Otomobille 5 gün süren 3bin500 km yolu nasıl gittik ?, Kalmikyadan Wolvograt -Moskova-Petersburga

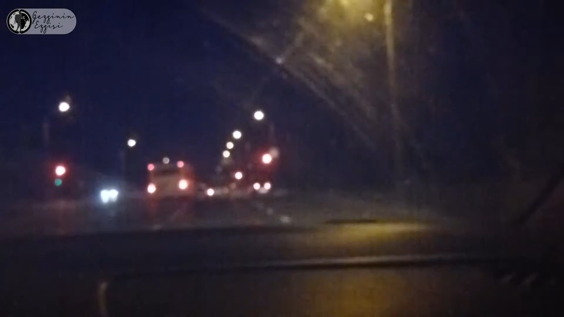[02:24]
Volgograd şehrinden devam ediyoruz. İşte Volgograd. Haritada görüyorsunuz. Volgograd şehrindeyiz. Moskova'ya doğru devam edeceğiz.
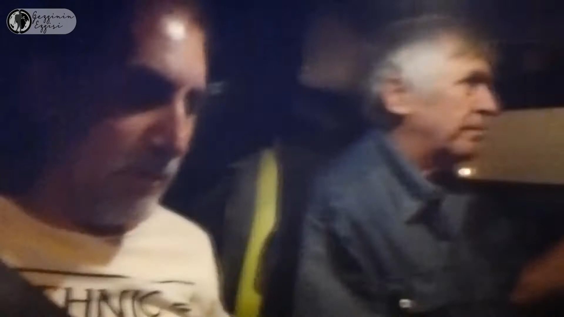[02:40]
Zaman zaman görüntü çekeceğim ama gece olduğu için hiç çekilmiyor.
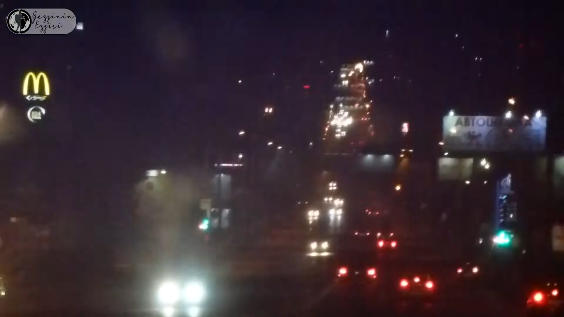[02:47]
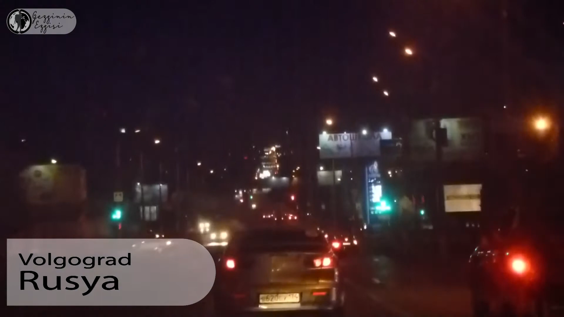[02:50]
Evet, Volgograd'ın içinden geçiyoruz. Oh, Moscow. Evet.